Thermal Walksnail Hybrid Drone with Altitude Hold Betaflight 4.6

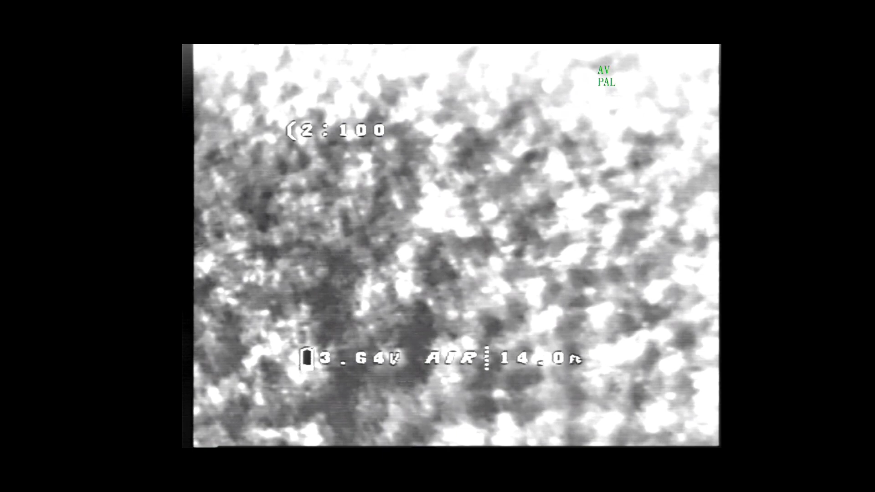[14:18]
the you know the video size isn't large at all but you know
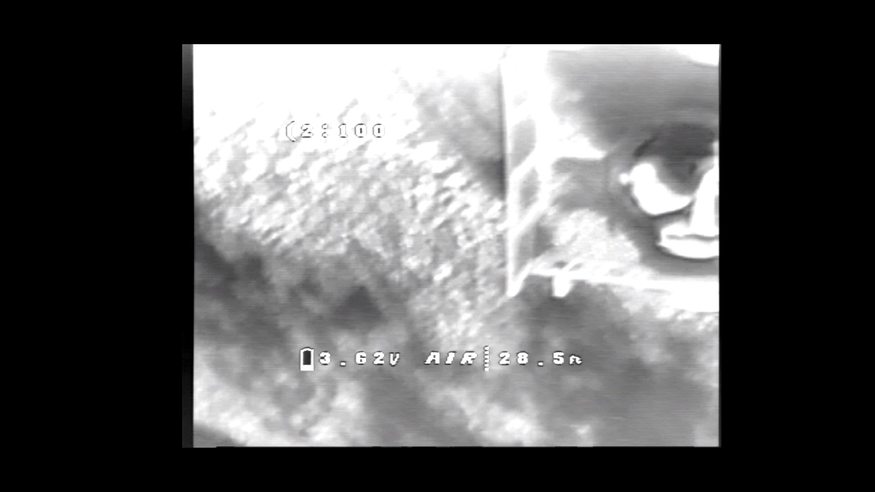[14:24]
it's okay for the price for the camera because even cameras are pretty expensive in
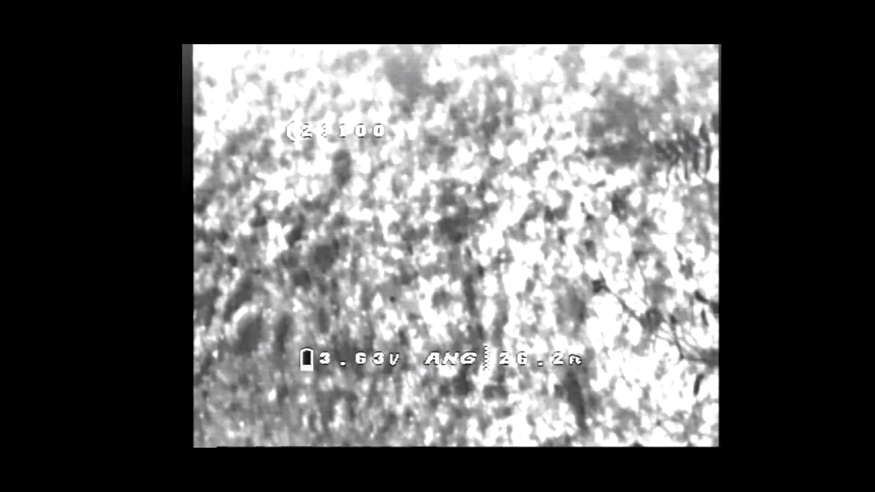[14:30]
just a moment I'll be walking up under the drone but the bad thing is you'll start seeing the camera the video break up a little bit because I set my goggles down and I set them straight down
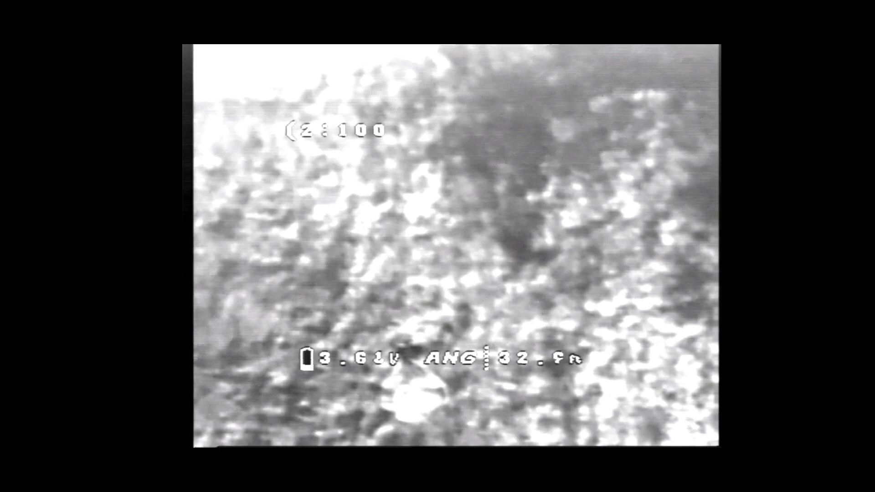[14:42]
on the boat and walked out there but there I am walking under a drone looking up at it